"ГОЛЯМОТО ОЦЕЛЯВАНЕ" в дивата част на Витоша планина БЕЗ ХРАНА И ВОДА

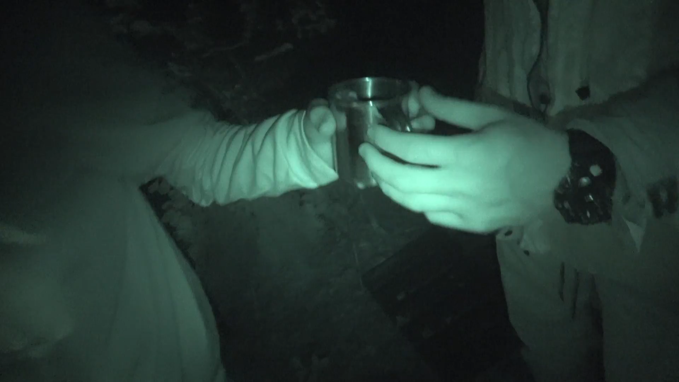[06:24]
Я видим какво е тканчето. Мале. Бурвинки, малко са сивички имам.
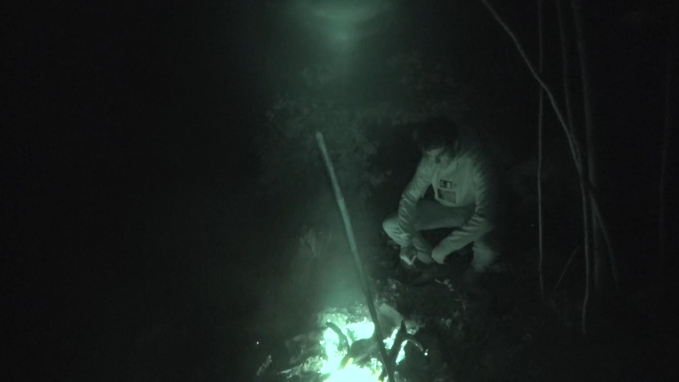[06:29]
Да ви, да ви се вижда. Това е доста добре между другото.
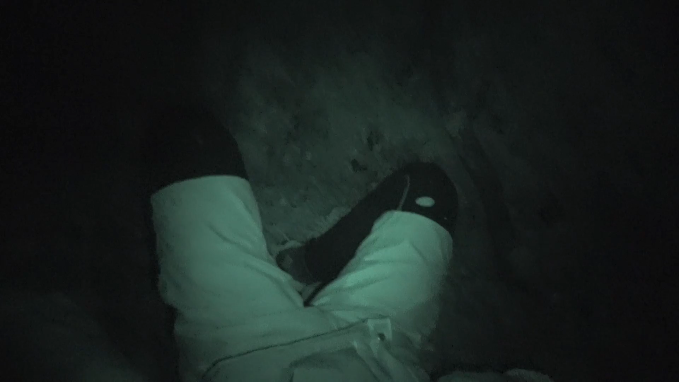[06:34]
Добре бе, добре. Гляки сме се наредили като пашкули.
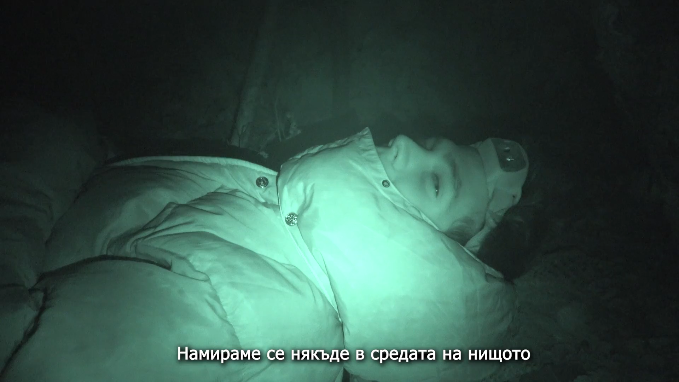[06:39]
Намираме се някъде в средата на нищото.